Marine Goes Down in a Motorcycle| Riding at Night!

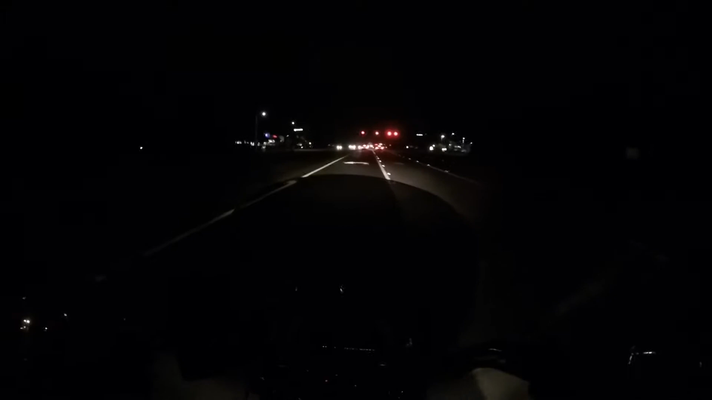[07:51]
i guess i gotta put gas first man i definitely gotta practice on my u-turns and my slow writing i mean i've been writing since 2010 but i did took like four years off so it's not like i have
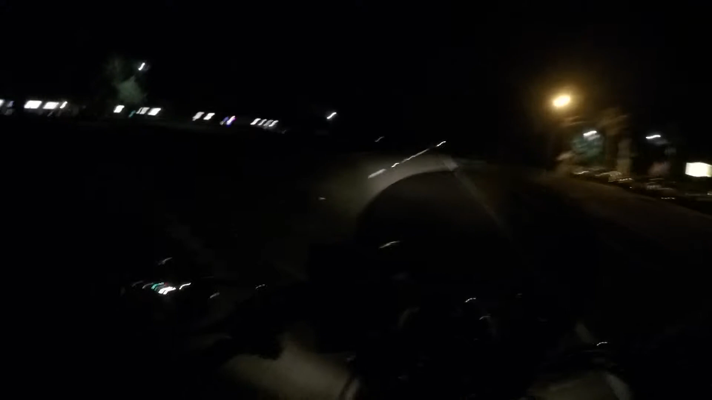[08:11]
a ton of experience right and like i said you know those four years off it kind of took me out because it has taken me quite
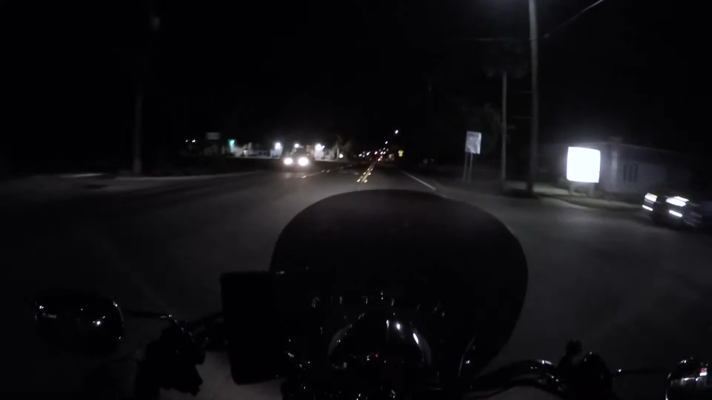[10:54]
i'll tell you one thing i don't like riding on night and the biggest reason why which you know the whole video i wanted to talk about it is because obviously it's dangerous and i mean there's a couple pros i guess sometimes but obviously you know one of the things is usually you see less cars right and a lot of times the weather is really nice like right now we're riding and like i said you know it's just awesome weather right at night time but then
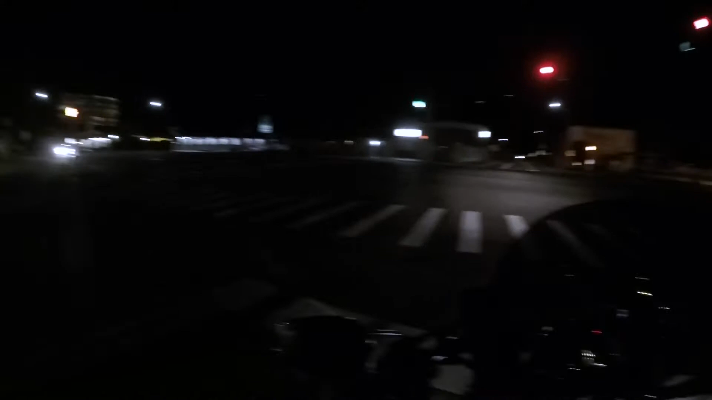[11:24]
again you know it's dangerous and people are doing dumb stuff at night time and specifically really late you know obviously nothing good happened after midnight there's always people out there on the weekends drinking and things like that obviously riding a motorcycle is already dangerous so imagine in the middle of the weekend at night time when people are doing dumb stuff right it's just not a recipe for something good right but anyways the biggest thing that i would say is going to be visibility and like right
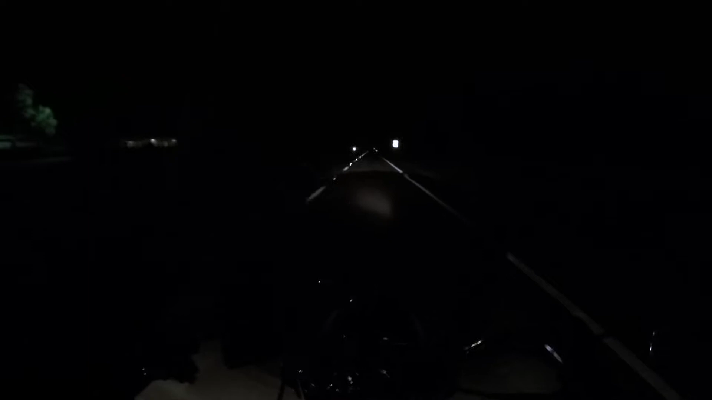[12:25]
see like way up there because it's dark right so it kind of restricts the time that you have to